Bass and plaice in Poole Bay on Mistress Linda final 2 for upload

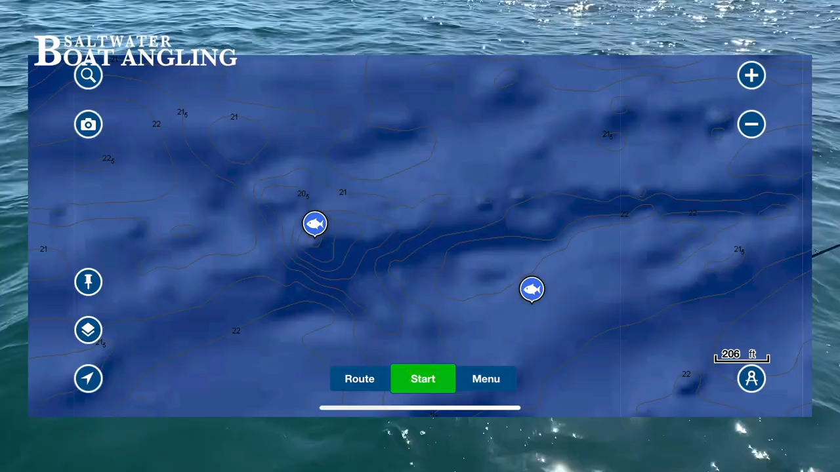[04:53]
It was an underwater ridge and the fish seemed to be concentrated on the western end shoaling in the tide with the current moving over their heads as they faced into it.